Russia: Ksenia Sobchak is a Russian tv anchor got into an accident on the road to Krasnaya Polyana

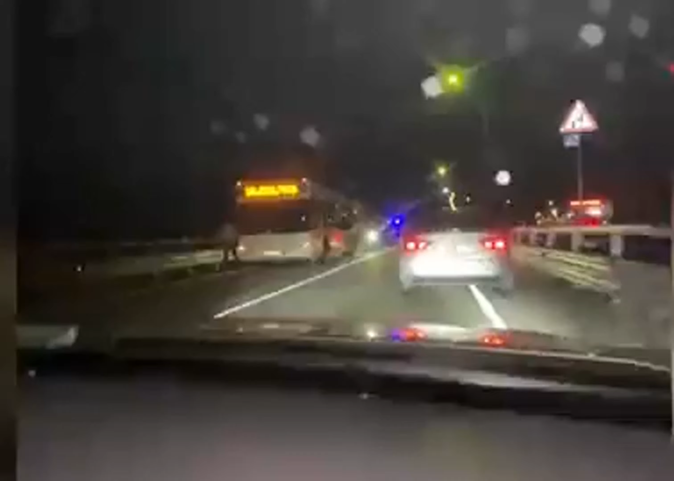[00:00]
Да, жесткая, жесткая. Не. Гаишники не просто так сюда педали. Там, да, тем более. Труп он лежит. Я сейчас выйду. Чек. Да, бампер. Да, не жестко здесь. Там смотри, полмерца нет. Полмерца нет.